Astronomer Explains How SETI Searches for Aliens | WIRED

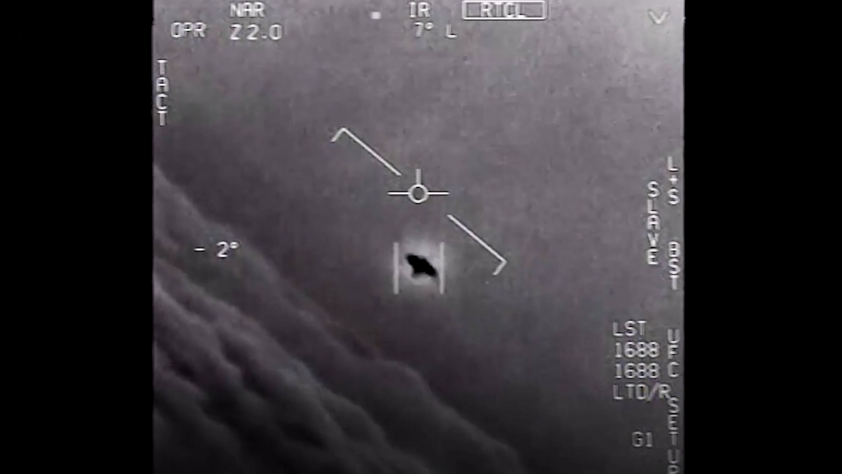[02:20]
Well, if there's anything, it's rotating. I can't explain claims of alien spacecraft seen by radar.
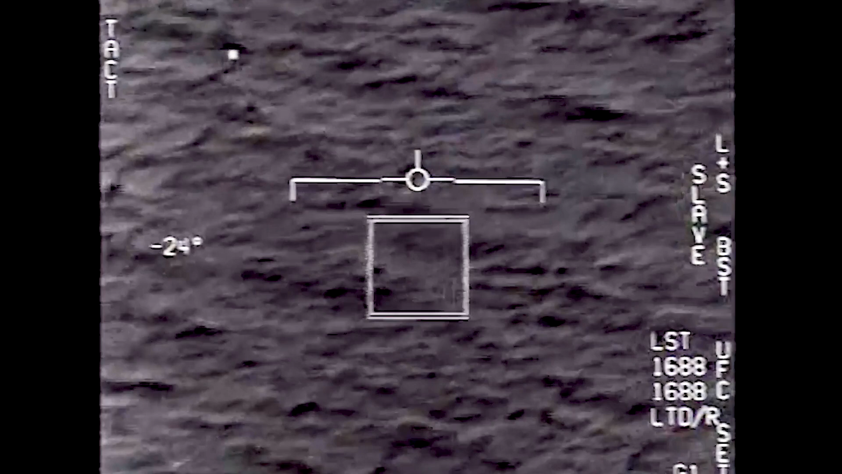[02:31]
I can say that that's new technology. It isn't necessarily very stable yet. Oh, I got it! Woohoo!
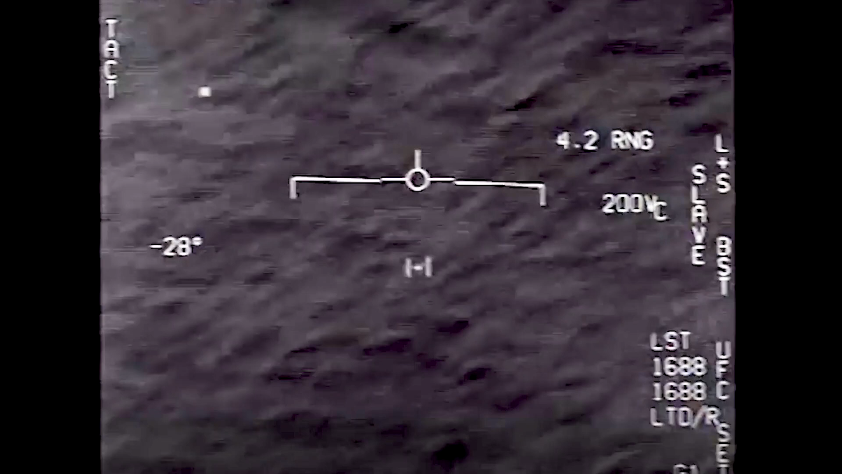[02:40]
Project, there's some shooting. What the is that?